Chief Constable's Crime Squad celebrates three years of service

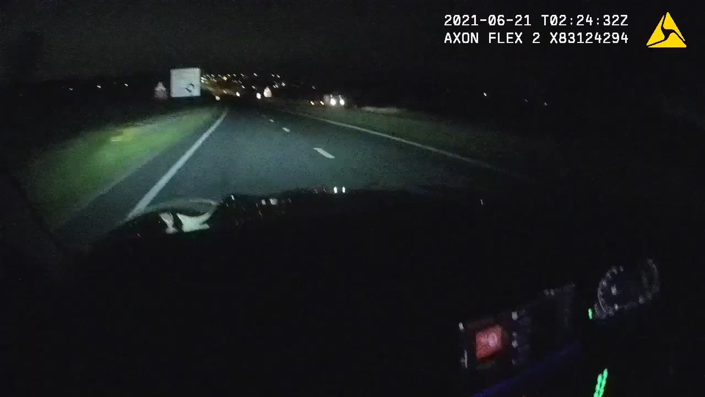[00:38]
Vehicle is approaching at speed oncoming vehicles wrong side of the Ratcliffe Highway.
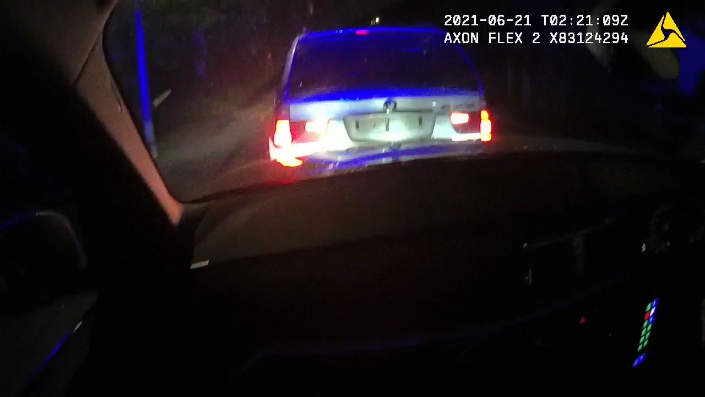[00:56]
Vehicle is trying to ram us and feel quite comfortable to break into people's homes.